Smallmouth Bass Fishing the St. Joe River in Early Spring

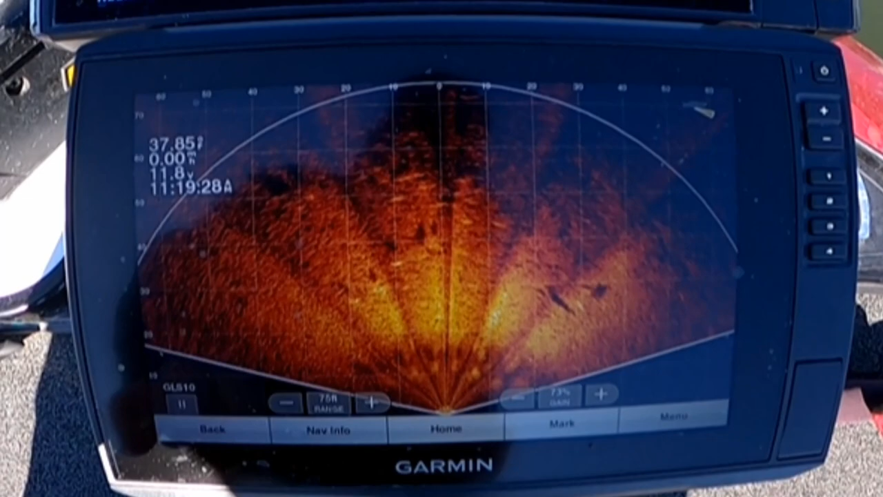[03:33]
You can see. These are fish just swimming out there. Somebody swimming out in front of the boat.
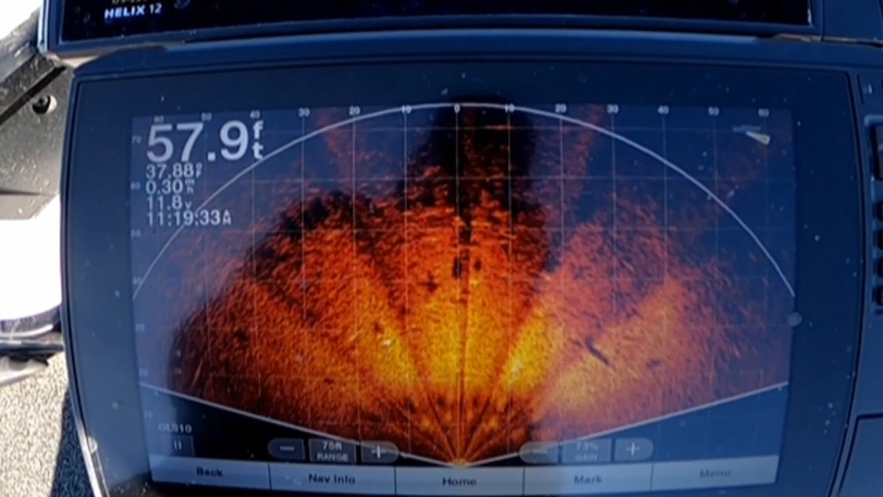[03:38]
On screen: depth 57.9 ft
So we know we're around them.